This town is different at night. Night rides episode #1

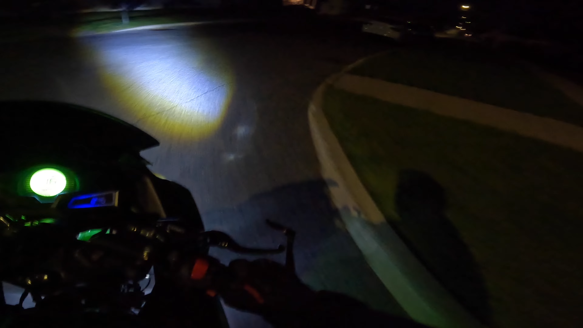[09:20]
I might have to turn on my high beams just gotta start there I think can't really tell this is also gotta really pay attention too because I don't want to be a bit of a dink and I can get pulled over down this side of the street
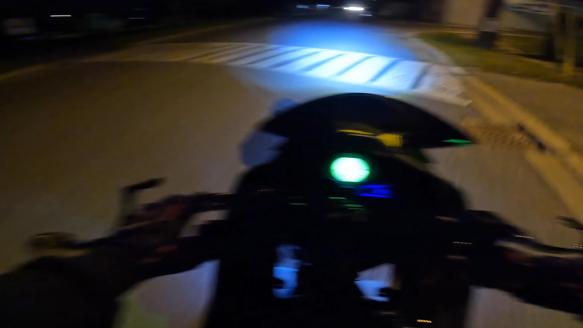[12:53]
I don't want to go down there it's too dark let's go down here